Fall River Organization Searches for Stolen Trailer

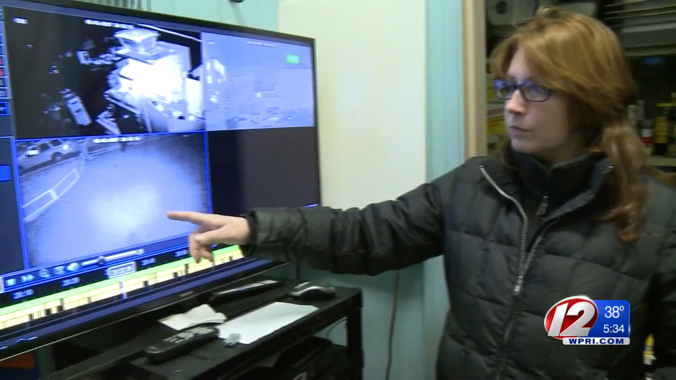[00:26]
SURVEILLANCE VIDEO CAPTURES A BRAZEN THIEF LIFTING UP A CHARITY'S TRAILER AND WALKING OFF WITH IT LIKE IT'S HIS.
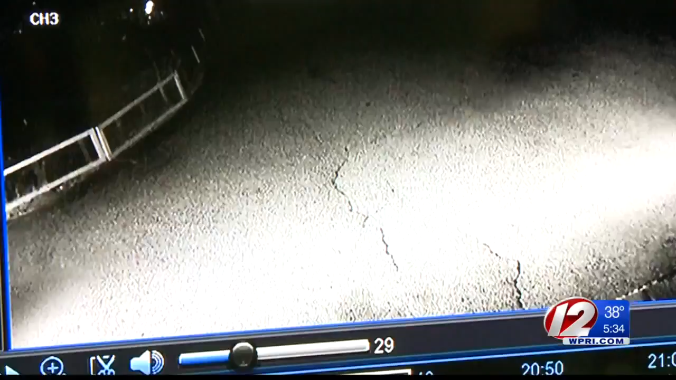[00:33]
THE SUSPECT DRIVES OFF WITH THE TRAILER HITCHED TO THE BACK. WE GIVE STUFF AWAY FOR FREE AND HELP PEOPLE AND TO HAVE SOMEBODY JUST COME AND STEAL OUR PROPERTY LIKE THAT, I WAS JUST SHOCKED.
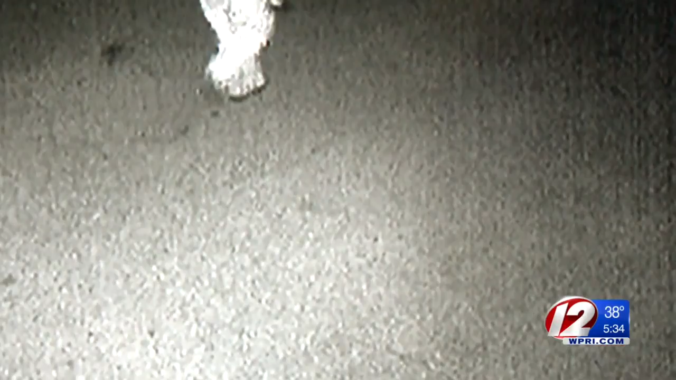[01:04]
THE VIDEO SHOWS TWO PEOPLE, SCALLEN BELIEVES ONE WAS THE THIEF, THE OTHER THE GETAWAY DRIVER. THEY OBVIOUSLY KNEW WHAT THEY WERE DOING, I BELIEVE IT WAS PLANNED.